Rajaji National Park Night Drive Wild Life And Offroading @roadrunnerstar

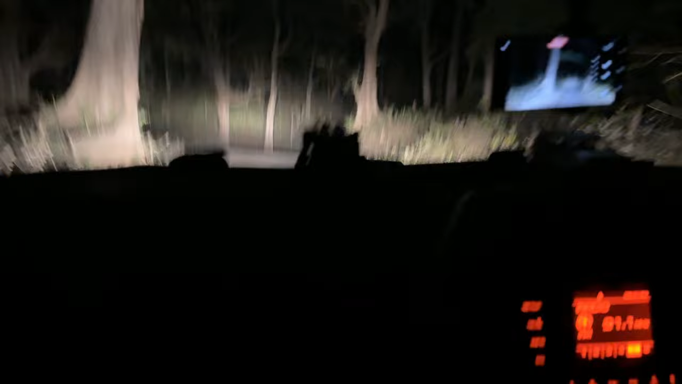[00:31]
वाओ क्या साइटिंग हुई है भाई वाइल्ड बोर की। देखो मैं आपको इससे दिखाता हूँ, डोर से शीशा नहीं चलता, ये देखो निकल गया। चलो यहाँ पे भी लकने साथ दिया। आप बोल रहे थे आप जब लास्ट टाइम आए थे यहाँ पे एक थार, पूरी थार चकनाचूर कर रखी थी हाथियों ने,
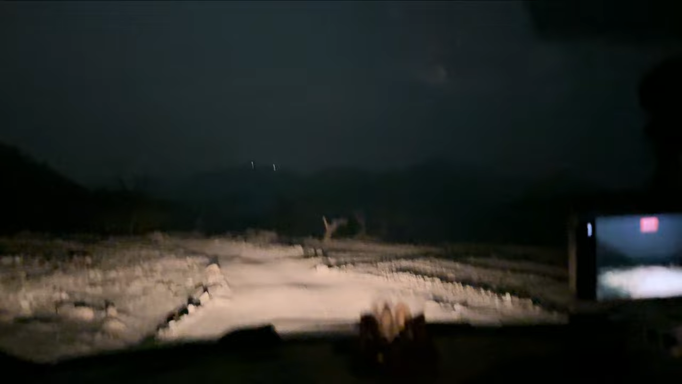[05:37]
गाड़ी की लाइट बंद करके पहाड़ भी दिख रहे हैं देखो सामने कितने प्यारे। सामने के
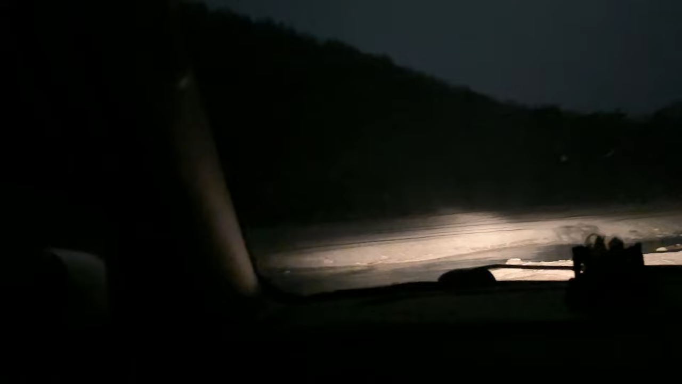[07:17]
नहीं इसी चलते हो, गाड़ी आई तो बोले इधर से। तो फिर इधर इधर से निकाल लो, इधर से पत्थर ना हो कोई, ठीक है निकाल लो।
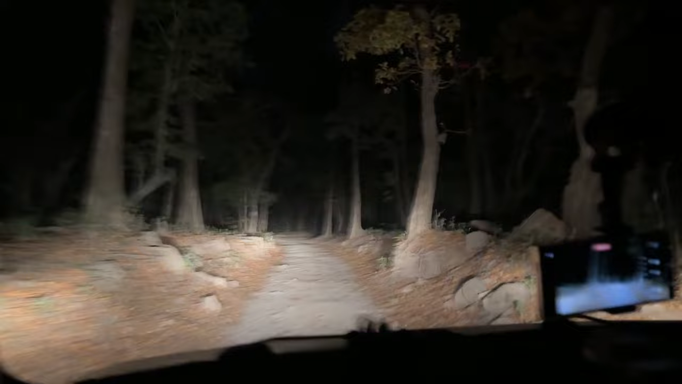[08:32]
इस तरह के जंगल क्रॉस करना इस टाइम पे हर किसी के बस की नहीं है। ये थी जंगल जहाँ खत्म हो गया था, फिर से पानी है, पानी इकट्ठा है बिल्कुल।